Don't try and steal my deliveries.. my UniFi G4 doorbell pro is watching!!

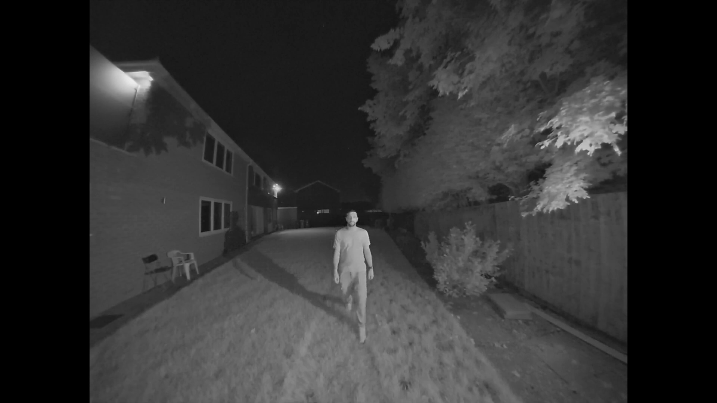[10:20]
three meters away now as you get closer you can make out a face as to who it is